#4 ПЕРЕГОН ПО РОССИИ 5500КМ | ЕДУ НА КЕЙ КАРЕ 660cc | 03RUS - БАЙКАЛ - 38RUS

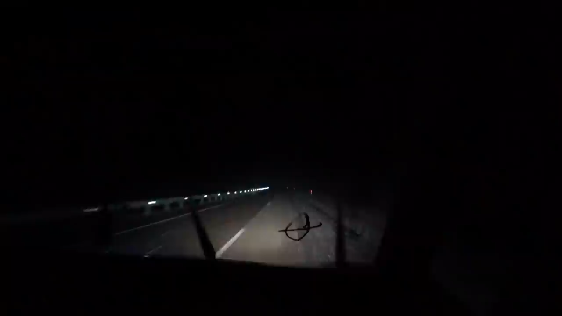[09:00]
Мокрый, конечно, но это уже явно не дождь. Явно это снежок пошел. За бортом вот 2 градуса Цельсия.
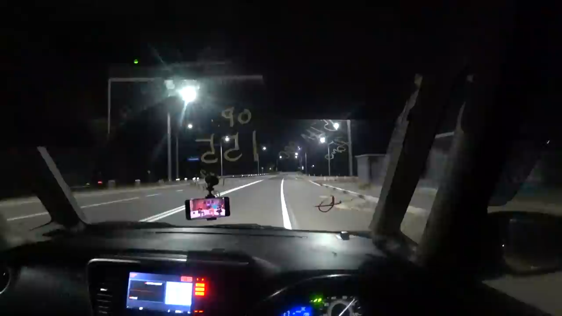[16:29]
Дорожки временами вообще хреновые. Главное это держать ухо востро и вовремя оттормозиться, потому что они внезапно начинаются.